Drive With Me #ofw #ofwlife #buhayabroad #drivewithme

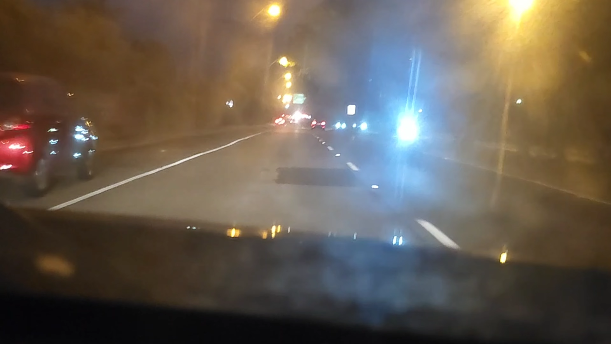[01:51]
Anong oras pa lang ha, ang dilim-dilim na guys Okay,